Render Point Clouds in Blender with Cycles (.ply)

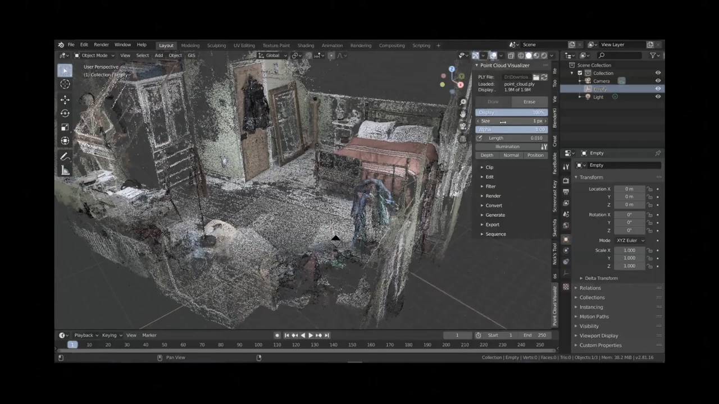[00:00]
Okay, so in a previous video, I showed you how you could import point clouds into Blender using the add-on point cloud visualizer.
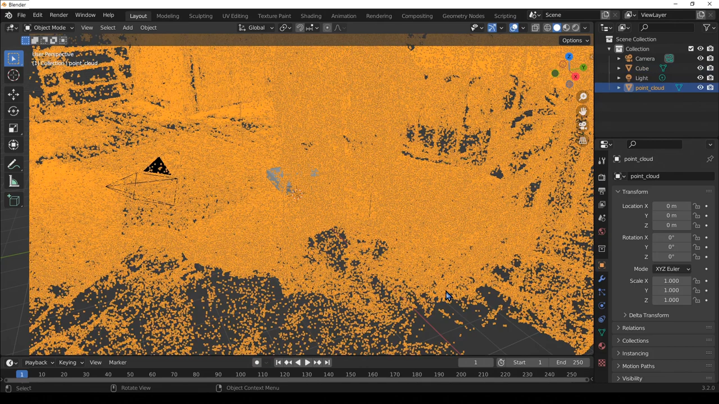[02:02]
And after a little while, you should see the points come into your viewport. And to check that this has worked properly, I'm going to select point cloud object. I'm going to go over to the object data properties. And inside of color attributes here, you should see this attribute called col. And you should also see it appear in the attributes section as well. However,
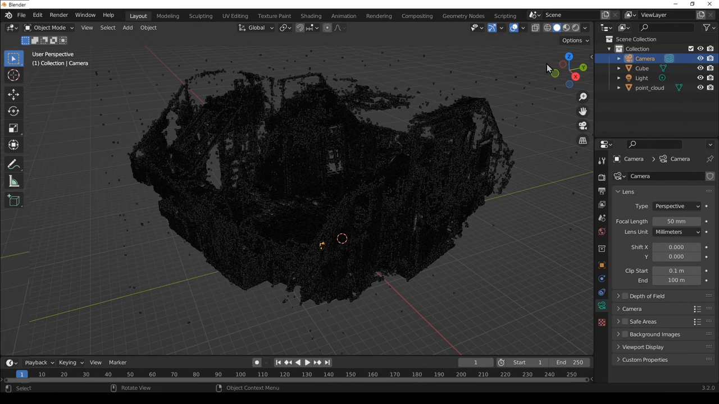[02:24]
you'll notice that if we try to render this using the cycles render engine, we don't actually see any points, we just see the default Q.
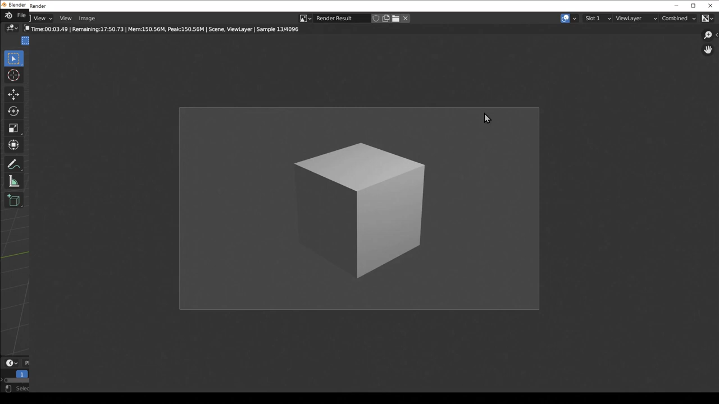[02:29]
And that's because in order to see these points with cycles,
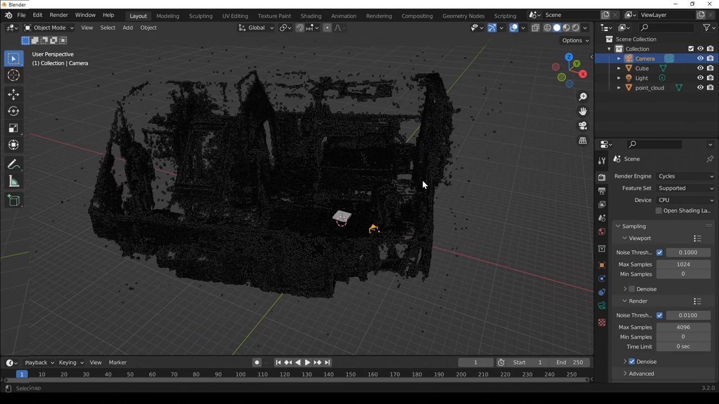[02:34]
we need to convert them into points objects instead of vertices, which is what they are now.
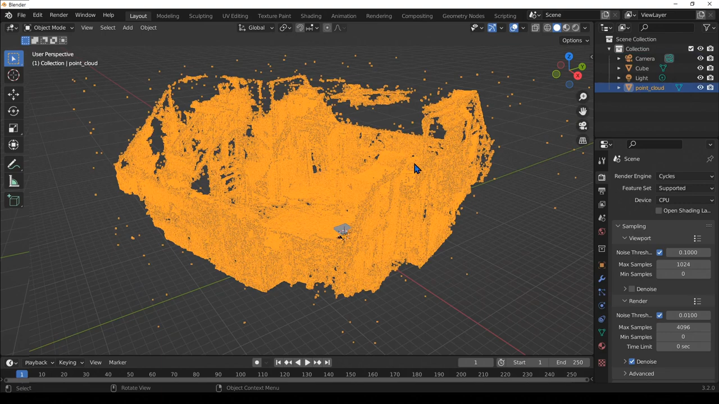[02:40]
And we can do that quite easily using geometry nodes. So I'm going to go select my object, go over to the geometry nodes workspace. And then I'm going to add a new geometry nodes node tree.